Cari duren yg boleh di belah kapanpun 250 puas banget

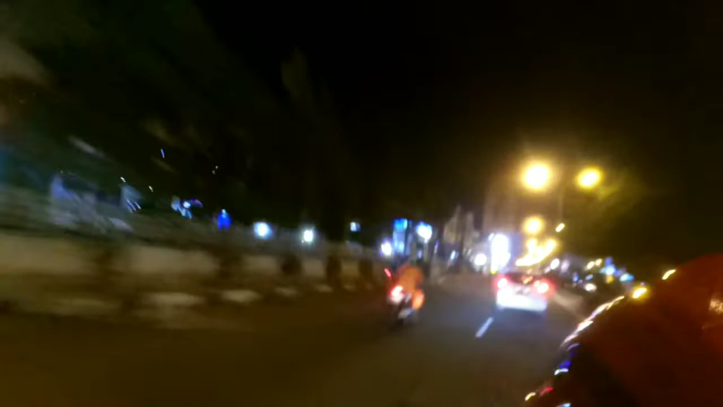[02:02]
Malam-malam ada tilangan, cok. Mantap. Dari
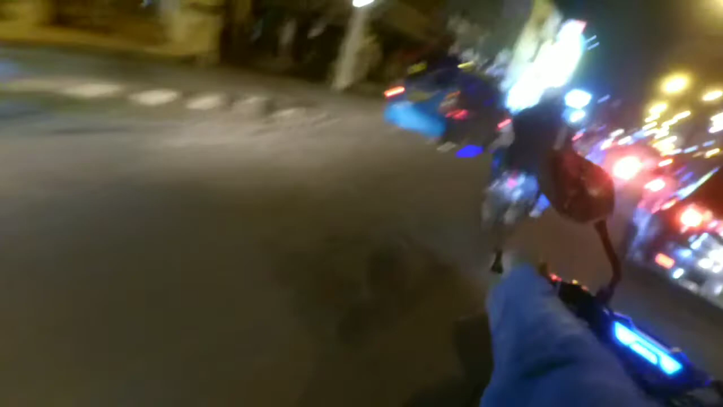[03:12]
Contoh yang tidak baik tuh. Oh iya. Iya guys, ini contoh yang tidak baik guys, jangan ditiru ya. Enggak pakai helm.
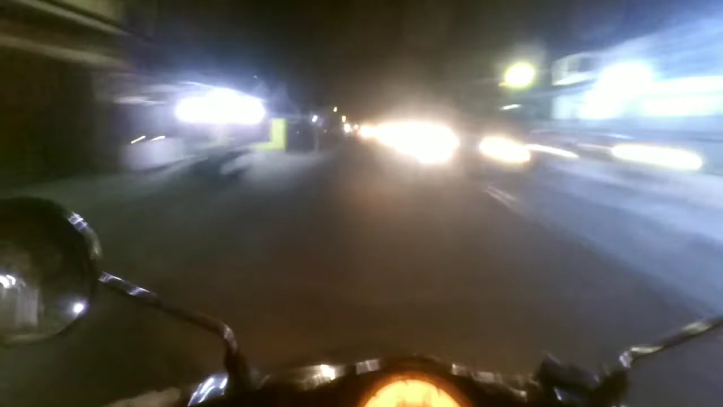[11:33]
Wih, bukan gerimis nih. Hujan ini. Enggak. Gerimis.
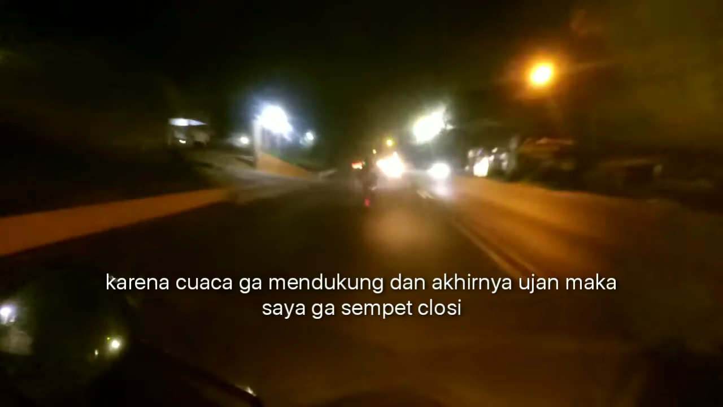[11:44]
Pakai waterproof. Jadi kalau mati ya udah. enggak hujan. Cuma gerimis-gerimis ini doang ya.